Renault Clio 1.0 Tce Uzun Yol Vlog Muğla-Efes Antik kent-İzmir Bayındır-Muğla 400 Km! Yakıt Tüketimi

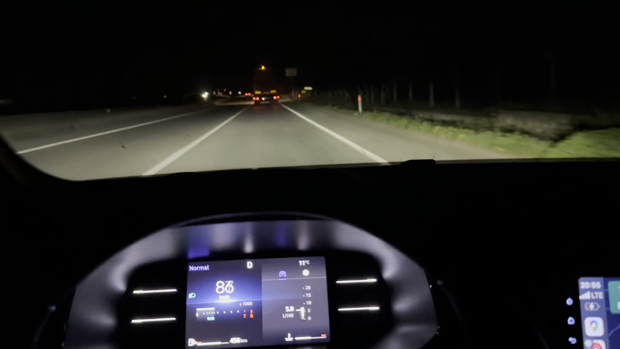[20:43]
Akşam yemeğimizi yedik İftarımızı yaptık Yolumuza çıktık Saat 9 oldu 9'a 5 var 185 km yolumuz var Muğla'daki evimize dönüyoruz Muğla'ya dönüyoruz Artık Muğla'ya varınca Çekim yapmayı düşünüyorum Zaten yolu gelirken çekmiştim Bakalım hemen değerlerimize 5.8 ortalama tüketimle başladık
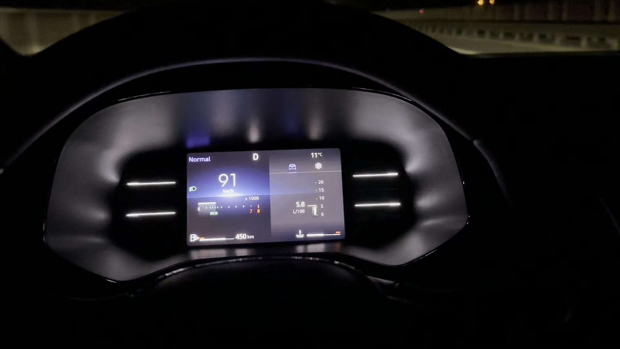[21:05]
217 km yol yapmışız bugün Geri 183 km yolumuz kaldı Yaklaşık 186 km Muğla buradan 2 km olduk yola çıkalım Devam ediyoruz Saat 11 civarı varacağımızı düşünüyorum
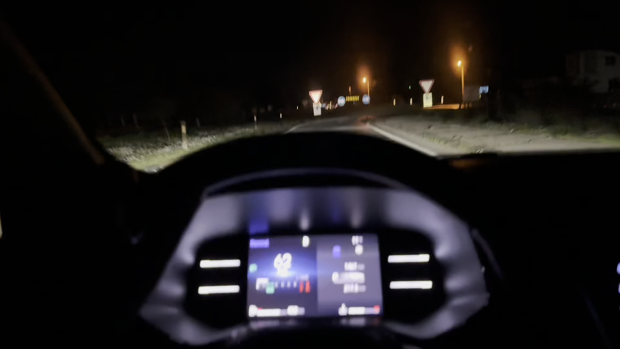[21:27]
Tekrar Muğla'ya vardığımızda Tüm günün değerlendirmesini ve tüketimlerimizi görürüz Yine
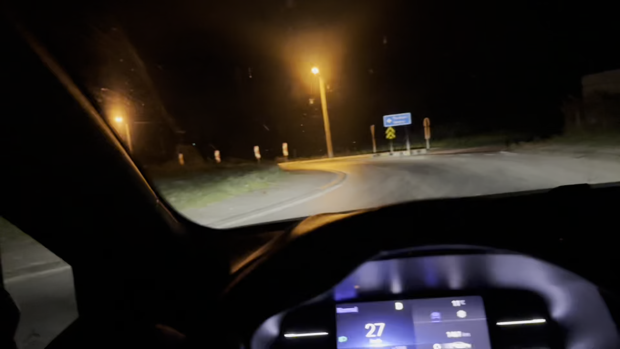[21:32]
Sürüş yaklaşımımı değiştirmeyeceğim Gelirkenki Aynı şekilde gelirkenki gibi süreceğim Kullanacağım arabayı 110'u geçmemeye çalışacağım 105-110 sabitlemeyle Otobanda belki 120 olur ama gelirken yapmadım mesela 110 ile geldim Bu civarlarda hızla gideceğiz Şu an bulunduğumuz yerde rakım Hemen bakalım 45 Muğla'da 700 olacak bu
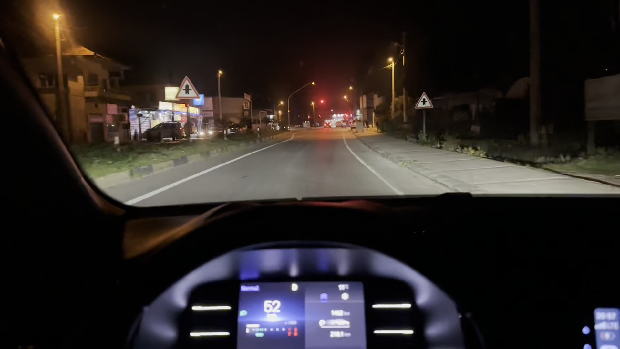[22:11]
Evet Yolculuğumuzun sonuna geldik Bugün 398 km yol gittik tam Saat 23.05